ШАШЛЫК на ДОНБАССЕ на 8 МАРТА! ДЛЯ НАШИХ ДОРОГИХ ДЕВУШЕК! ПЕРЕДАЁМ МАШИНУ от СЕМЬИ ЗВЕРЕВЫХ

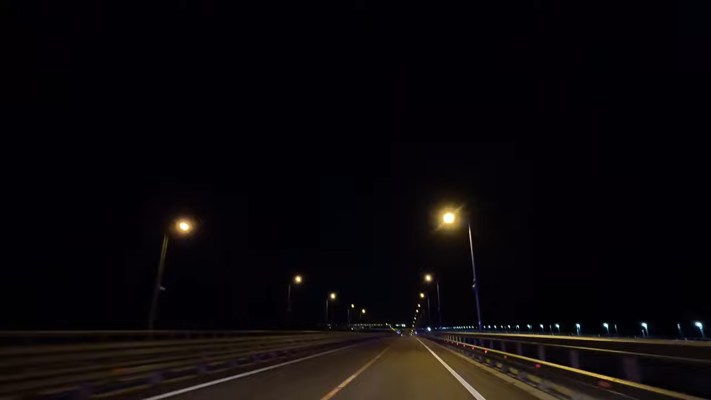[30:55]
Единственное, интересно, как, конечно, все это будет выглядеть непосредственно в летний период, когда приедет много отдыхающих. Когда здесь еще какие-то моменты ремонта присутствуют. Видите, что-то мигает. А, да, тут небольшое сужение полосы будет. Но мы на другую полосу не уходим.